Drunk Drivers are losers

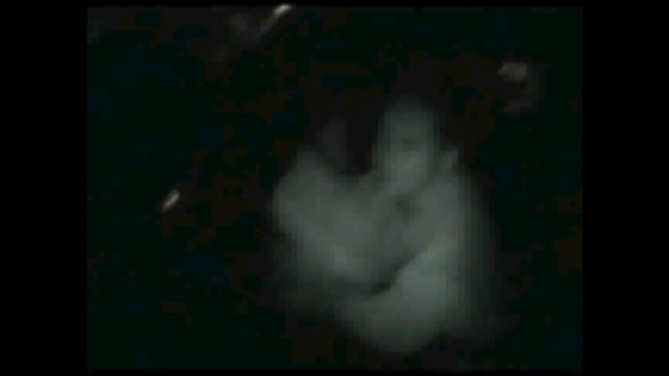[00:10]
No, I'm not hurt. Is there anybody else in the car with you? No, I'm not hurt. You realize what you just did, right? You fucked this truck up pretty good. No, you totally did.
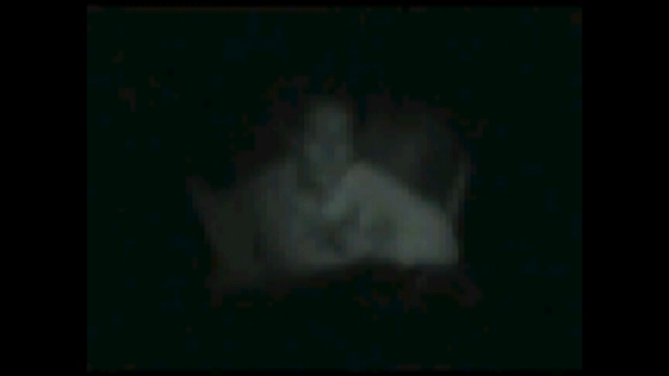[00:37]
You are just a mess, lady. Oh, you know what? You could have killed somebody. You realize that? You know what? No one's in the car. And it doesn't. But somebody could have been walking here with their dog, like me, like I generally do at this time, and you could have killed me or somebody innocent just sitting here. Do you realize that? Visiting me that. That's why you tell me that. Why you didn't? Is your face hurt? It looks like you have a cut on your face. No, it's a bruise or something. No. You're pretty lucky. That airbag saved your life. Yeah. Were you wearing a seatbelt?